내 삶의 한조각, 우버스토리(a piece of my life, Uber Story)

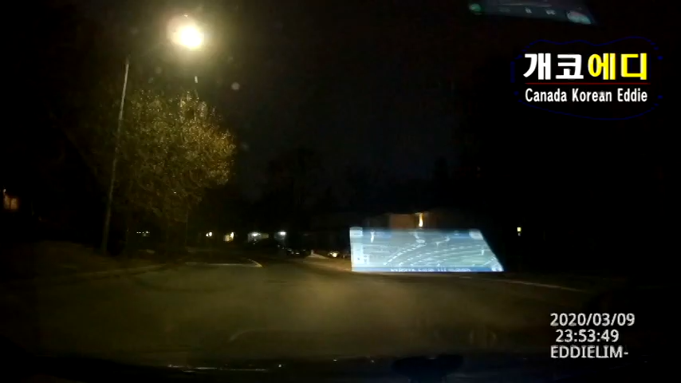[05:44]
네 번째 영상은 집에서 밤에 가까운 북쪽 방향인 로얄 오차드에서 컬크로드로 가고 있는데 토끼가 좌측에서 우측으로 쏜살까지 가로질러 가길래 어 토끼다! 라고 하는 찰나에 좌측에서 개가 좌측 범퍼를 부딪혔습니다.